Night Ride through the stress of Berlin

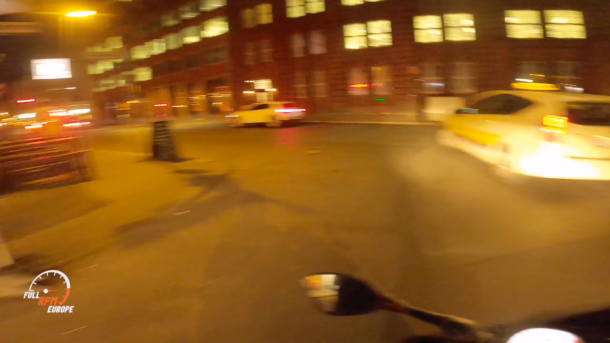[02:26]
made a right-hand turn to come into the block, and the police was sitting right there on the corner,